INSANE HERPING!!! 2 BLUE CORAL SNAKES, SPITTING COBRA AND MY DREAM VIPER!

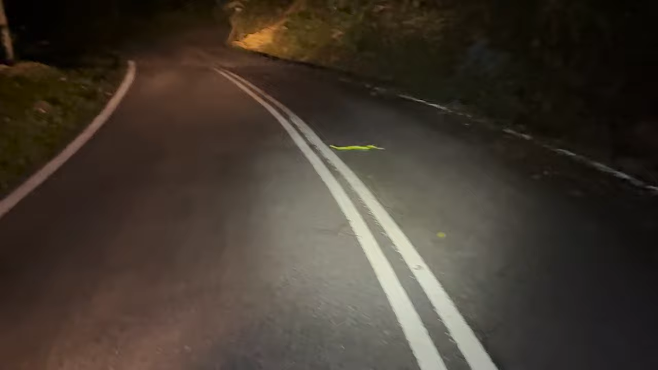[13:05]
another neon green bean on the road. It feels as if we're back herping in Hua Hin with all these neon green vipers on the road.